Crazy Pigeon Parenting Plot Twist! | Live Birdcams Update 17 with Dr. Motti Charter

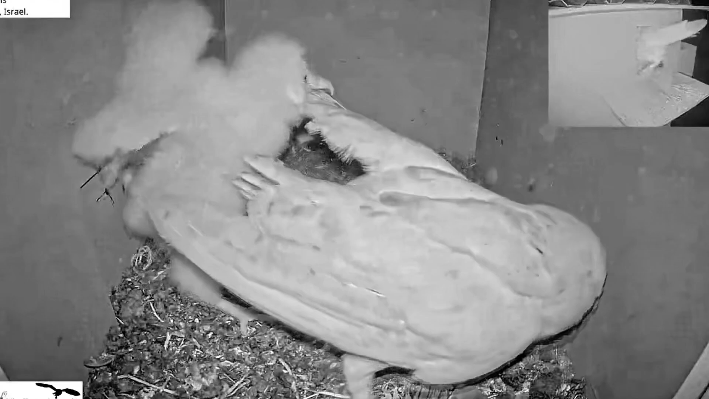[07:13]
on israel cam and we got this uh interesting case of having one nestling uh the female does not like to give up these uh rodents right away to a little nestling because she's also hungry it's been a year there's not that much food but now they're down to one nestling they just have to make sure to feed and protect this one nestling look at that i explained a bit hard to get not giving the mouse away but this nestling is hungry
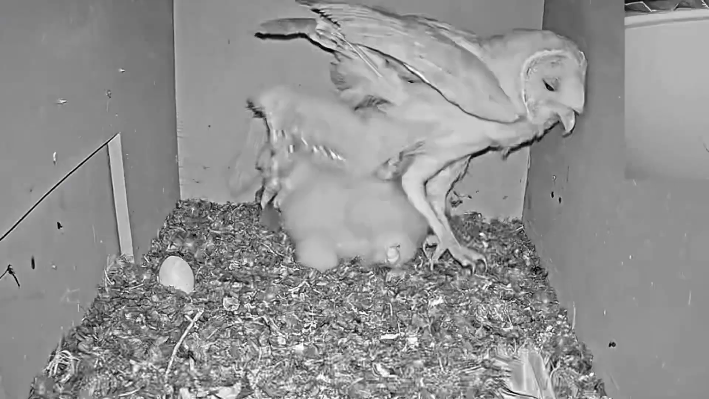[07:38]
and eventually grabs the
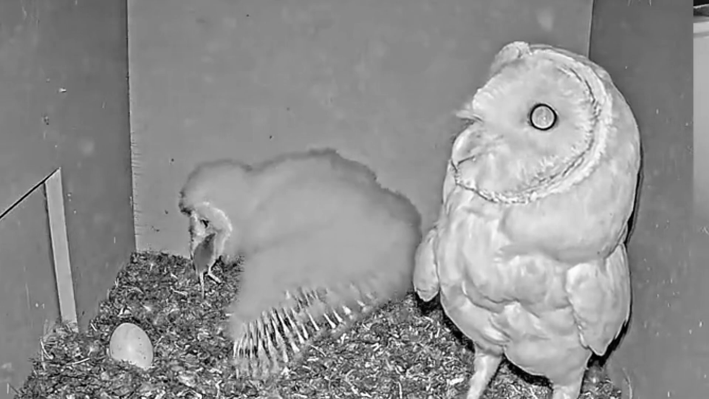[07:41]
mouse and doesn't waste any time gubs it down really fast i realize it's kind of competing with the mother at certain times so it has to eat as soon as possible
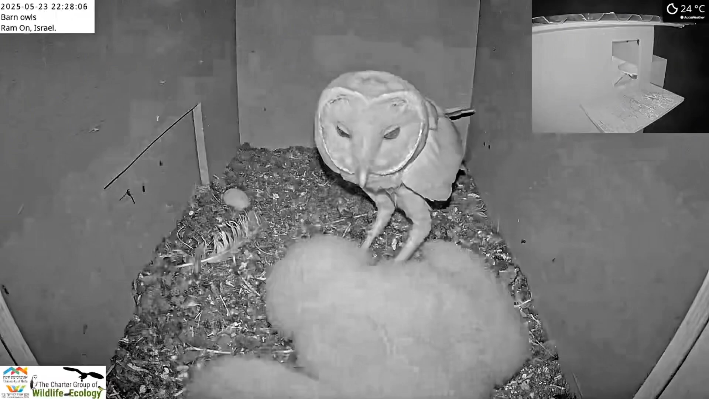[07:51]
um here's the male is uh bringing prey so this nestling is actually seems to be growing very well uh eating a lot because it's alone so all the prey that doesn't his mother doesn't eat it
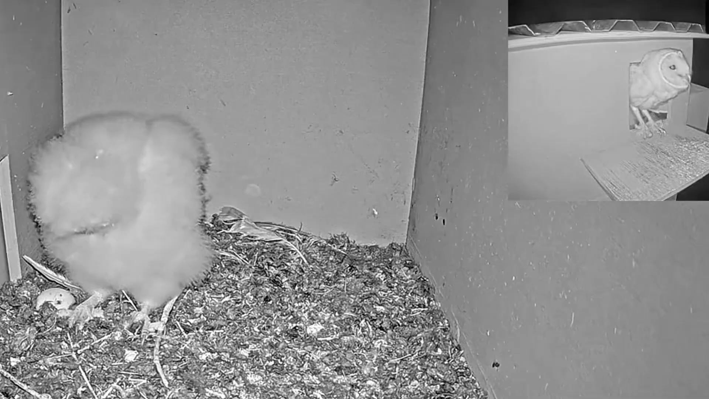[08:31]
hope now is the male will be able to provide enough food until the nestling will be large enough to defend itself and then the female will go out more um to help out bringing uh prey uh um and hopefully they'll have an and be able to find enough prey to feed themselves and the nestling because obviously they have to feed not only the nestling uh but also um themselves uh and this guy's a real cute cute cute little nestling uh very active in this case the mother is eating the head of
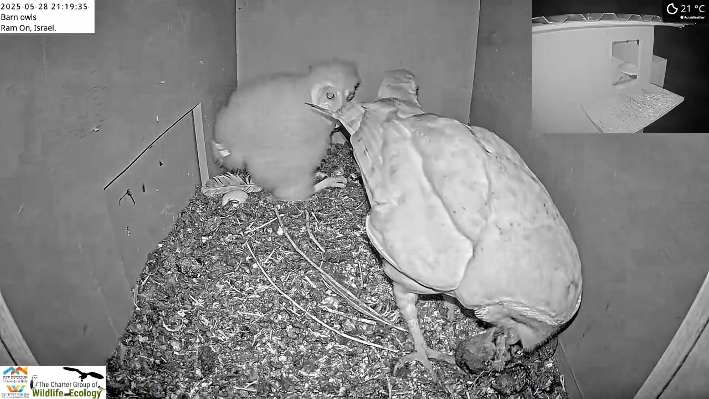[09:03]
the rodent before giving it to the nestling they do that a lot it's the most difficult part of the uh prey to eat so she eats the head and then gives the rest of the rodent to the nestling that's a normal thing that they do typically the uh males that do it a lot too when they bring prey a lot of them are headless because they uh eat the the head and then bring rest of the prey so the guy is this little guy is doing a real good job able to swallow those these uh mice and in this case vole no problems at all so
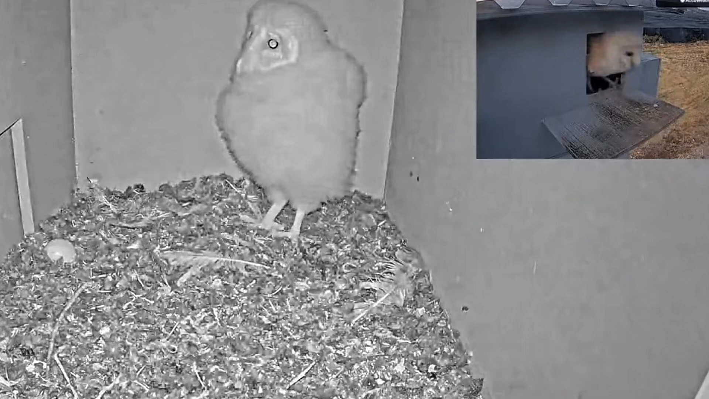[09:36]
let's hope that this nestling will grow and fledge uh because
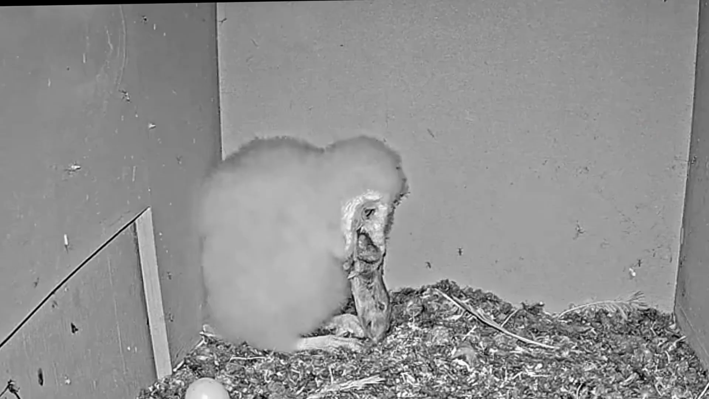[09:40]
this is our last nestling in israel and we really really hope that this little guy um will be able to survive it has not been an easy time seven eggs five nestlings hatched four of them died he's the last one
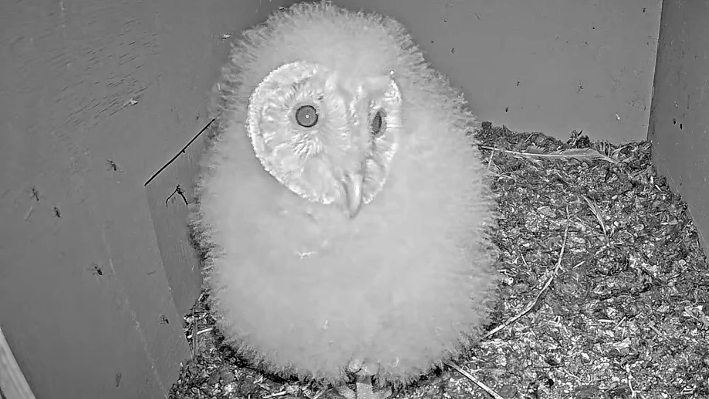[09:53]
so let's cross our finger for this cute cotton ball looking fluffy little barn owl nestling we're in israel barn owl camp number one initially in the
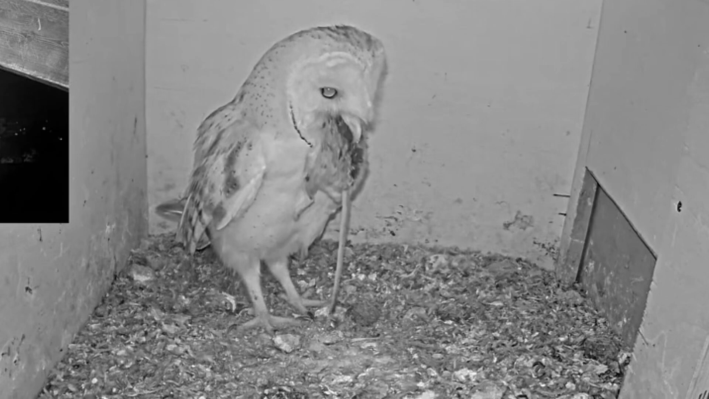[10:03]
beginning of the week uh some of the fledglings were coming back even to eat inside of the box but every day that went by we would see these fledglings less and much less probably flying further and further away still getting fed by their parents but becoming more and more independent as every day that goes by as of now there's
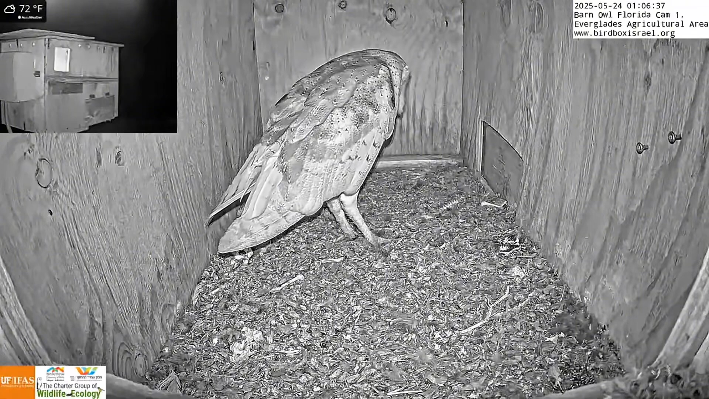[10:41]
a pair started making frequent visits to the nest box uh which is kind of weird i don't think they're going to breed in the summertime but they may be just uh um taking control of this nest box hopefully to breed in the fall look at that though making his one leg uh vanish the one-legged sitting um thing and here here you can see both of the pair cording inside of the box uh so we'll have to see probably have to wait till fall but i'm sure they'll be coming back and a similar thing in uh florida
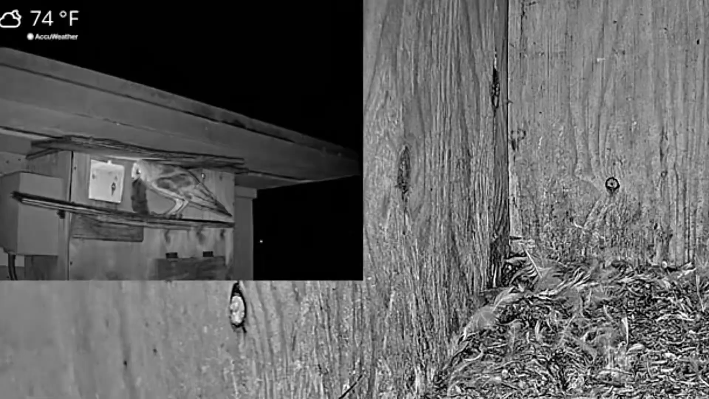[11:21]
and lots of of noise even bringing prey and cashing it so hopefully these guys will continue to come in and out and uh stake their claim
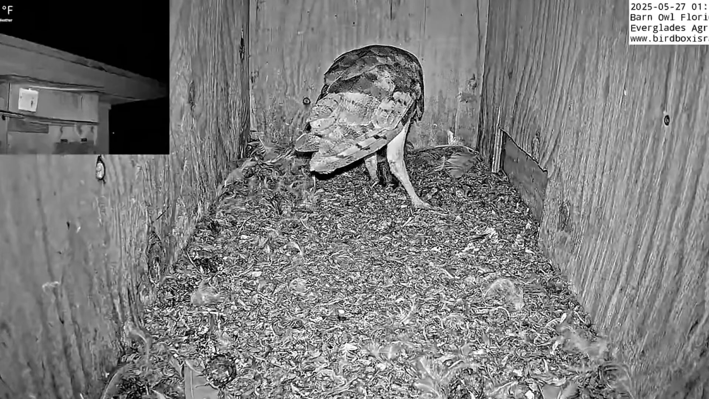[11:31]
for these boxes and and maybe the late summer fall we'll get our first breeding attempt uh in our both of our florida barn owl live cams